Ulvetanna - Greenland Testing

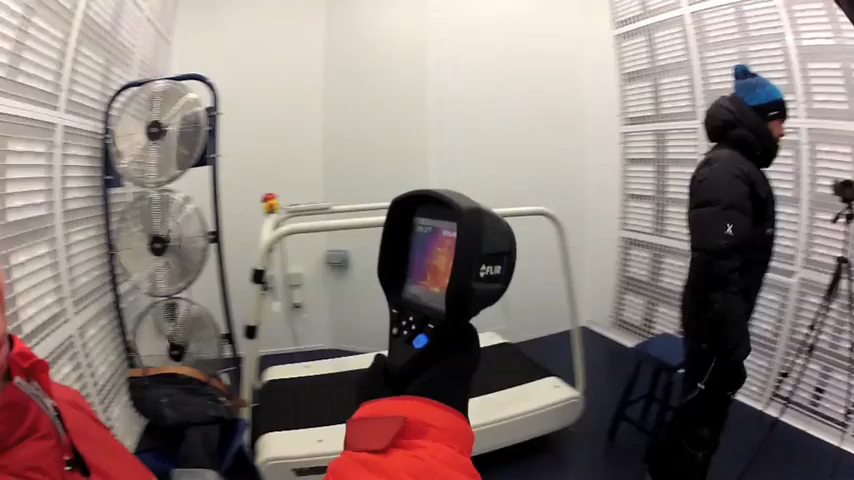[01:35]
So you can see there in James and our suit you can see that where it is glowing
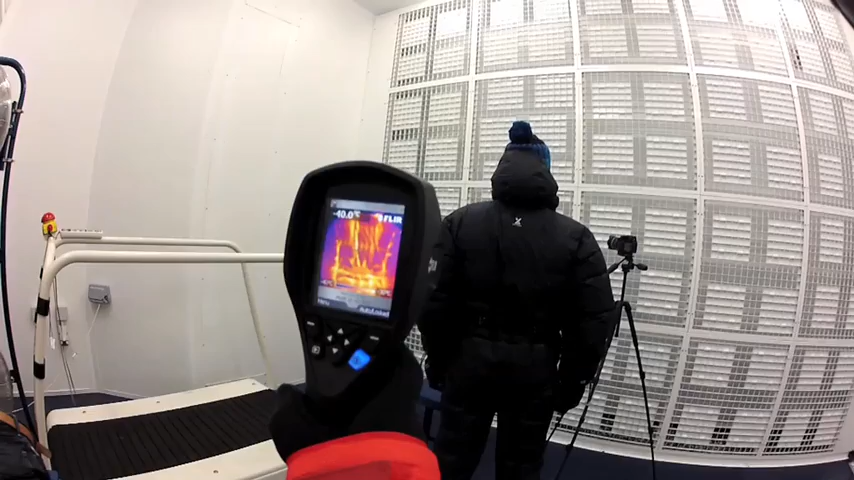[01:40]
brighter uh more heat is escaping and where it is darker less heat is escaping.